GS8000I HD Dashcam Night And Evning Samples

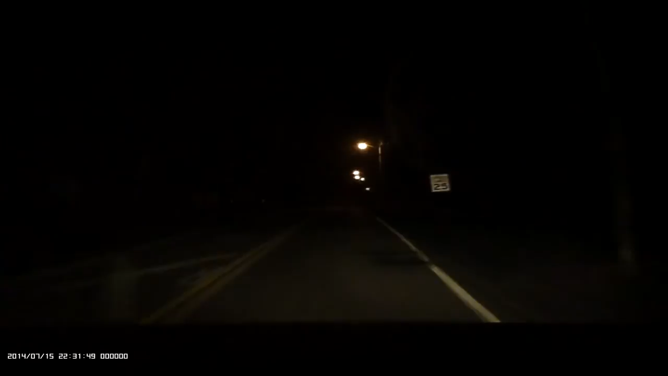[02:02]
this way I'll get a little bit of every kind of lighting you get the dark light on my street, the street lighting on this road and then as I make the left out here I'll get the following the cars
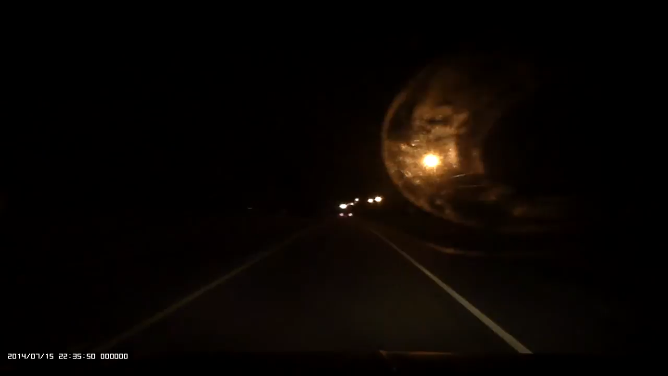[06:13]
I don't think it does seem awful bad